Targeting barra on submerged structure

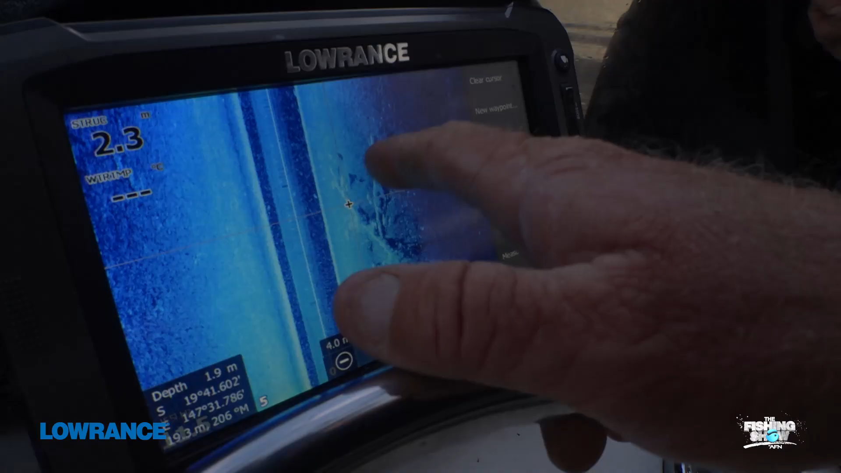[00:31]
Starting to see a little bit of movement now as some bait getting eaten.
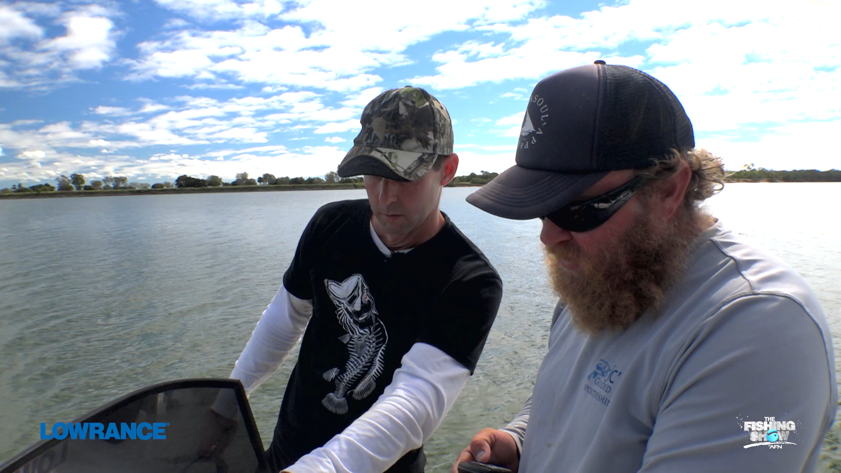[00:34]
Oh, is that one? Yeah, that's one there. Yep. Okay. There's a tree just there. Yep.
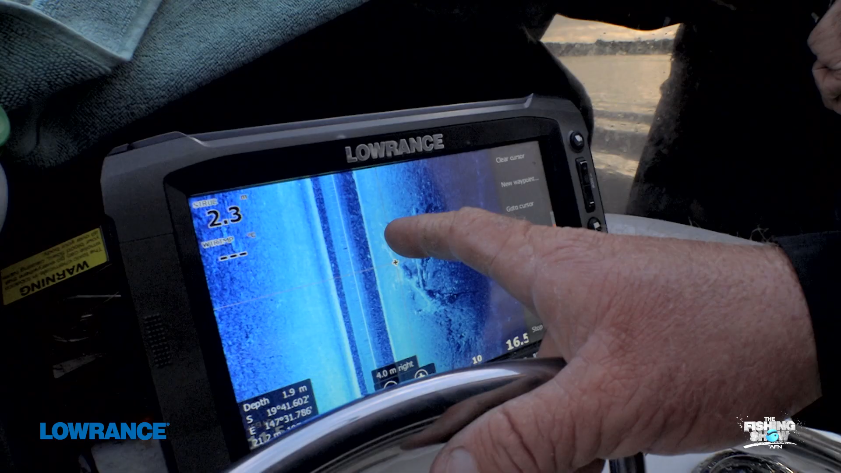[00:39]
There's a couple up there.
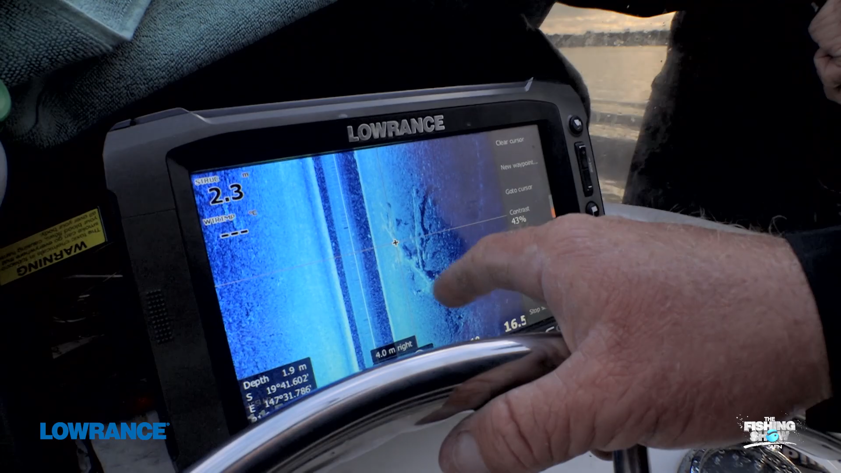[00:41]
On screen: depth 1.9 m
Oh. There we are. Cool. It's already happening.